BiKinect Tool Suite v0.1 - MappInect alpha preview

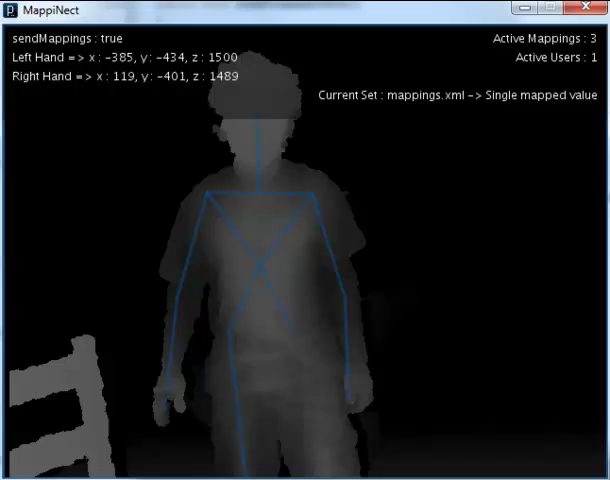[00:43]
The first example is a simple mapping between the X position of my right hand and QSTAR minimum and maximum values.
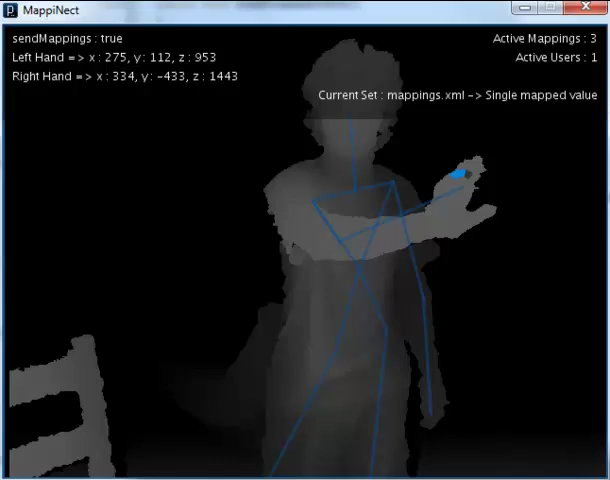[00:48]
The blue feedback is showing the output between 0 and 1.
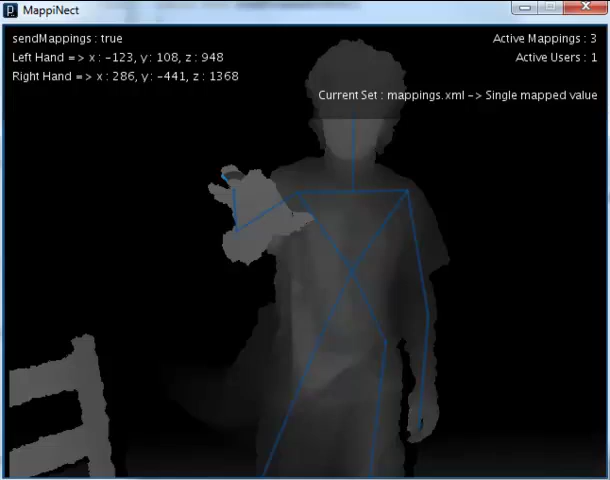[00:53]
The next example is showing
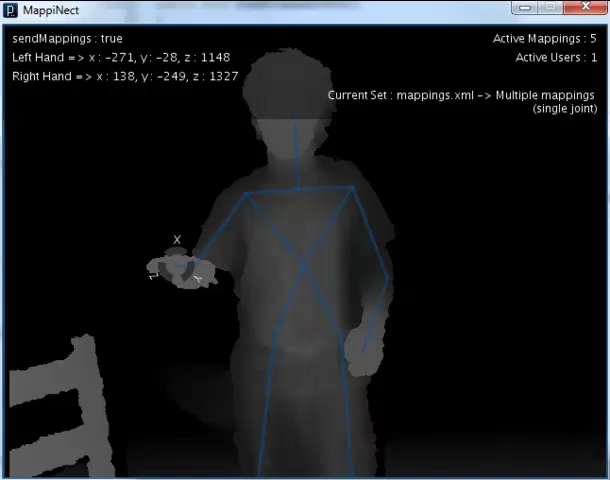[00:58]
multiple mappings on the same joints using different axes.
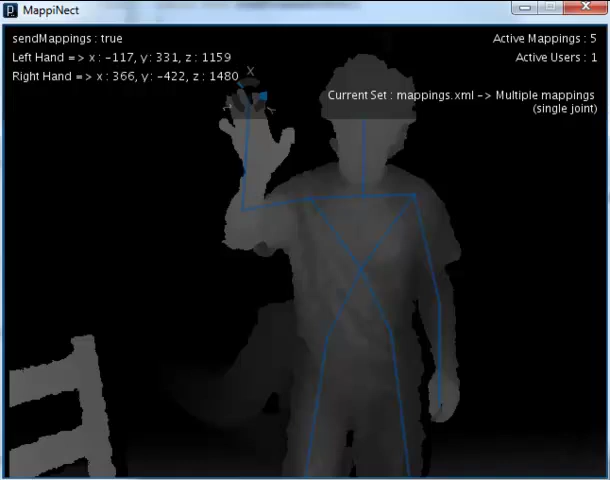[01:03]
You can see the X axis, the Y axis and the Z axis.
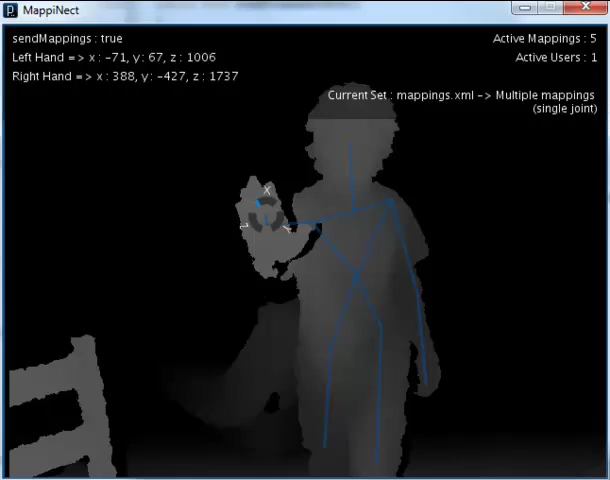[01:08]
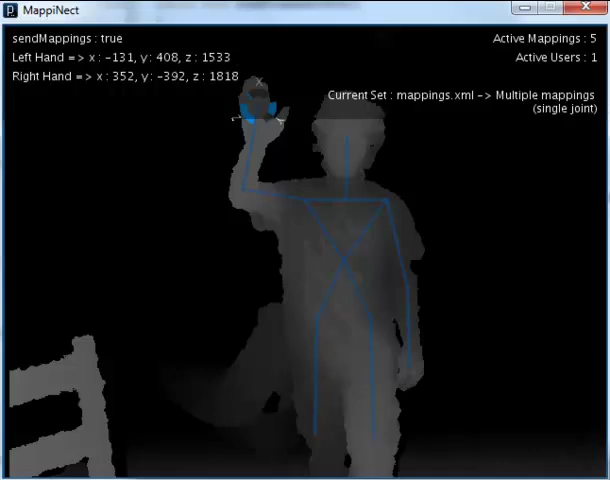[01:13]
Of course, mappings can be set on multiple joints at the same time. You can see here multiple mappings on different joints,
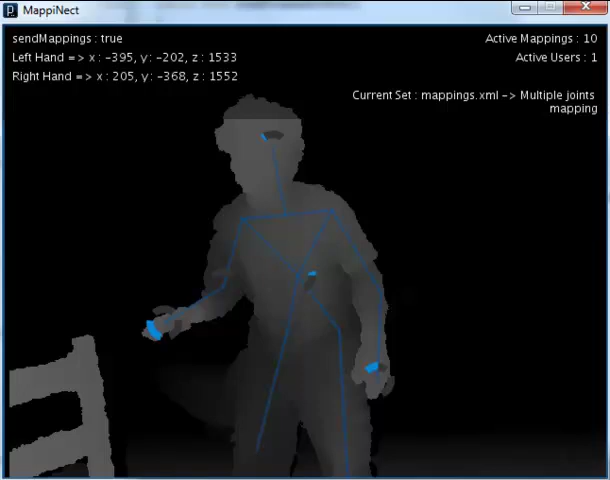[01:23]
each one having different minimum and maximum values.
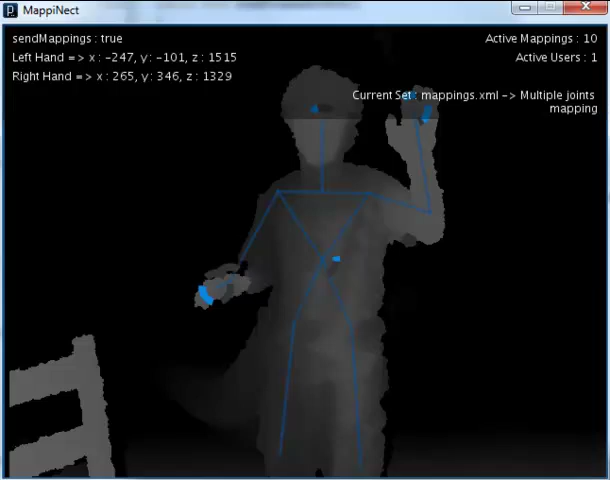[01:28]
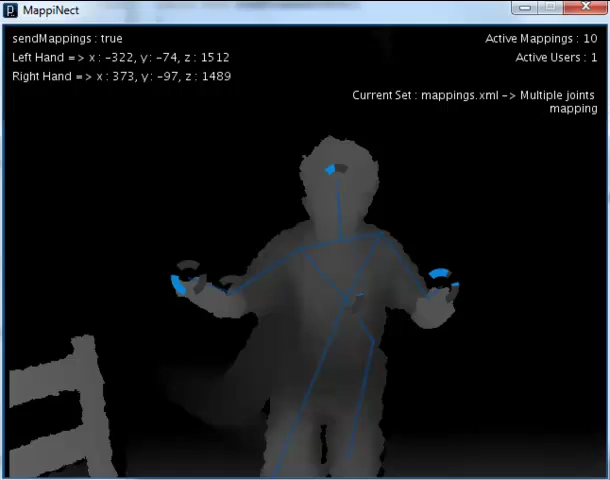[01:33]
The next example is showing boolean mappings. You can see here that the green feedback is only activated when the X position of my right hand is less than minus 300.
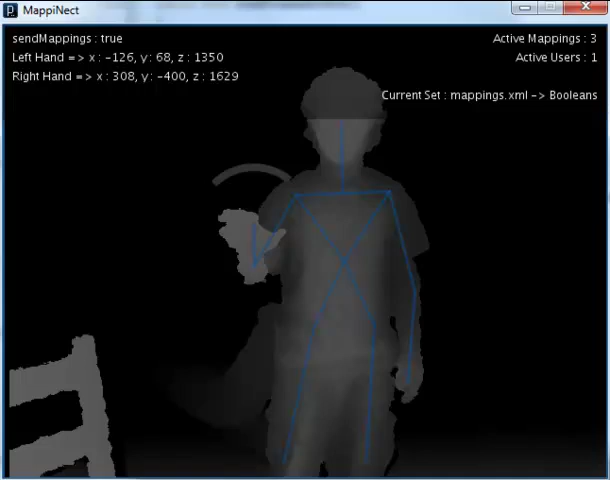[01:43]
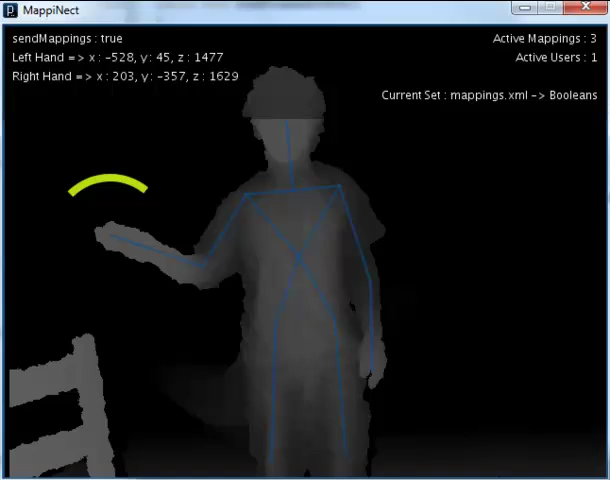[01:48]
boolean mappings can also be triggers or toggles.
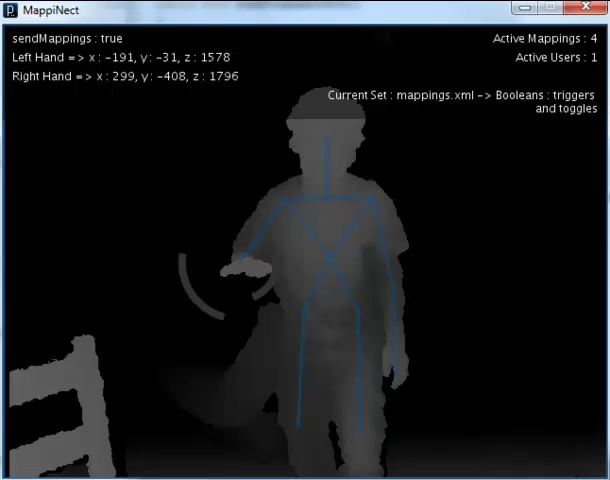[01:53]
You can see here a trigger on the Y axis of my right hand or a toggle on the Z axis.
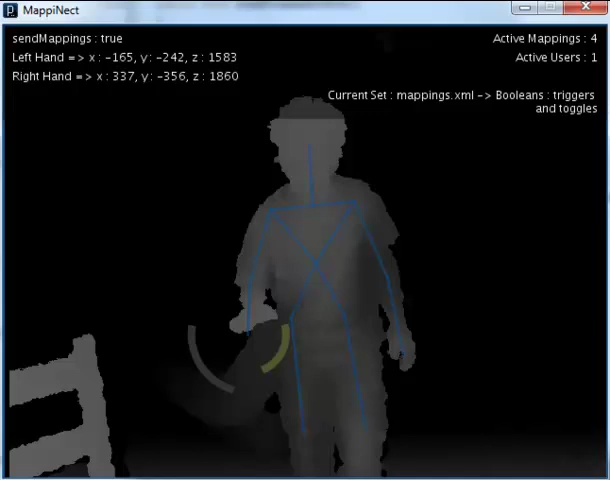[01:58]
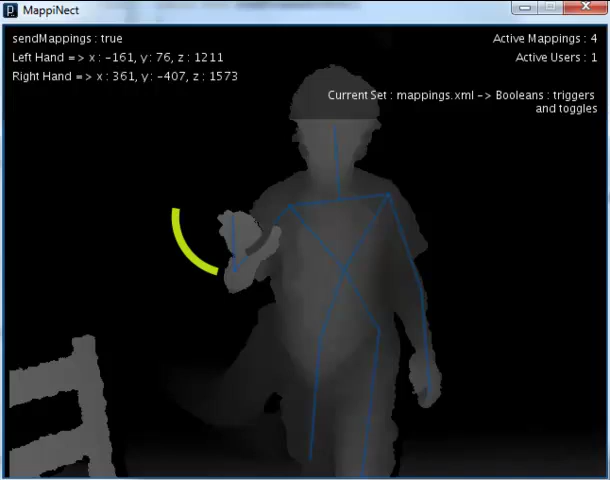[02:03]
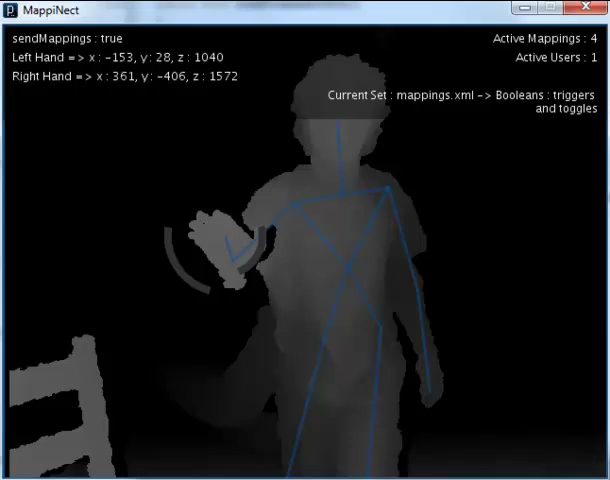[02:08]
The last boolean mapping is a conditional mapping.
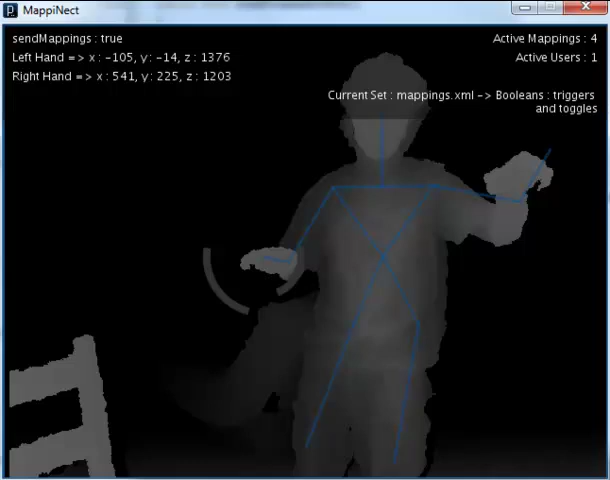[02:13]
It's like an IF condition in programmation.
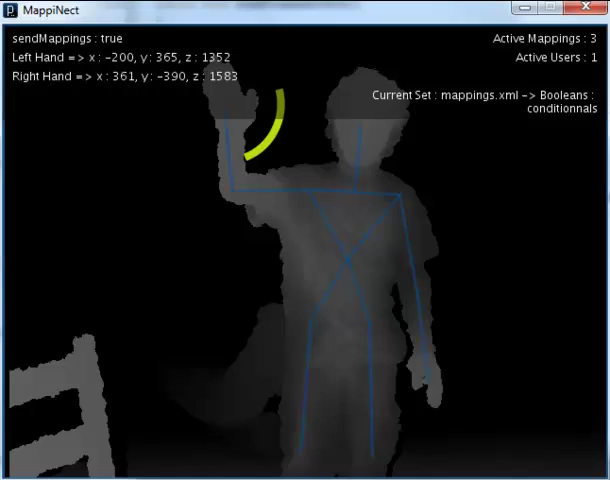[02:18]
You can see that the feedback is only green when my left hand is very low and my right hand is very high.
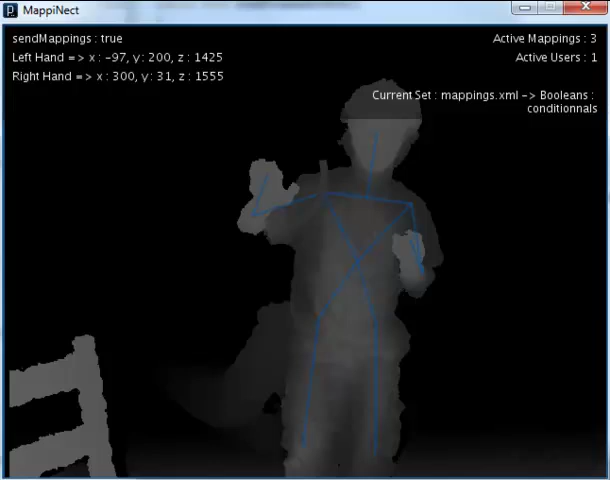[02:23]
Otherwise, nothing is validated and the feedback is gray.
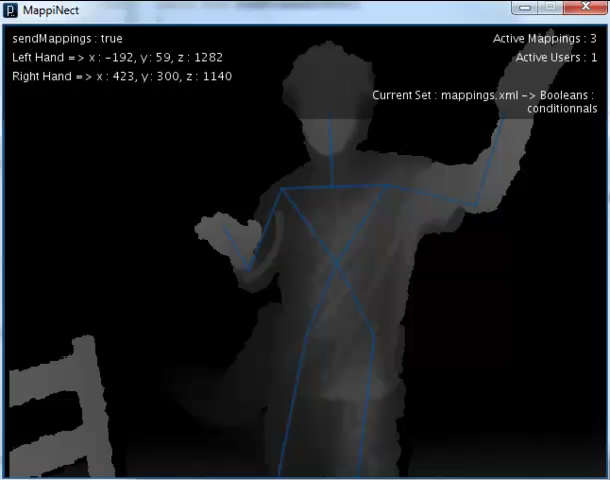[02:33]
For now, only simple mappings were used. You can see here a complex mapping using two joints. The absolute distance in space of my two hands is
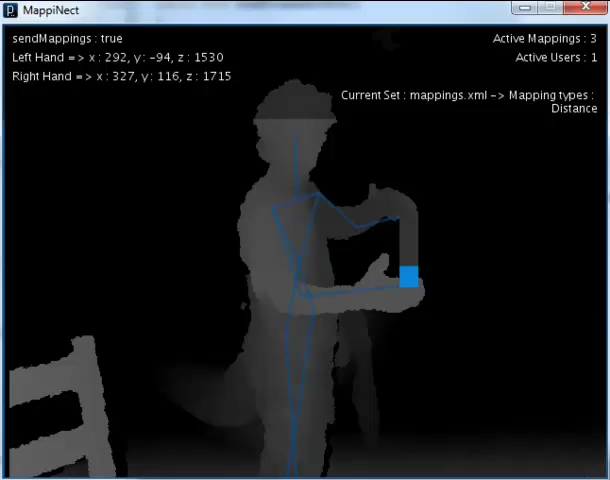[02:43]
mapped with minimum and maximum distance custom values.
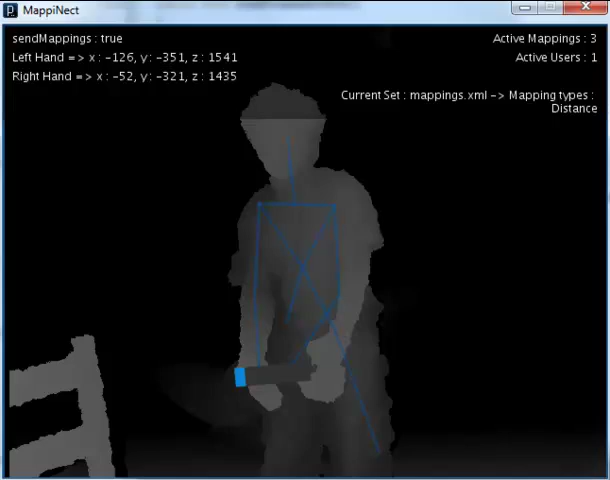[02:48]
This is possible for all joints.
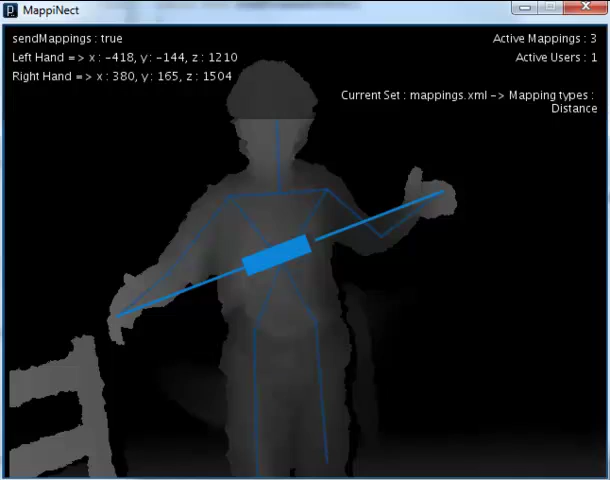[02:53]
Another complex mapping is rotation. You can see the rotation between my two hands in the
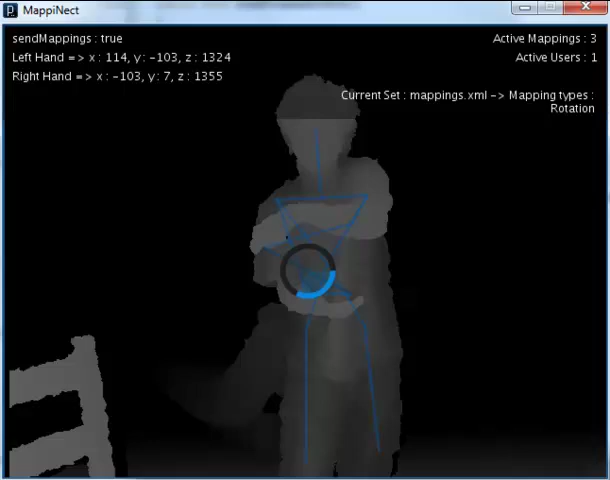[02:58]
X-Y plane being mapped between 0 and 360 degrees.
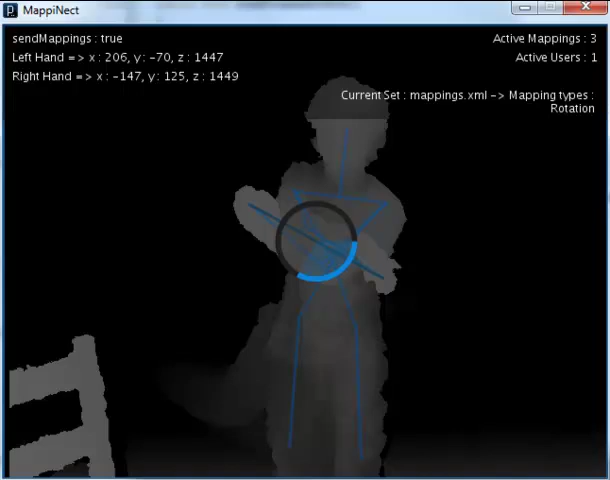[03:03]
Other axes can be chosen like in this example where the Y-Z plane is chosen.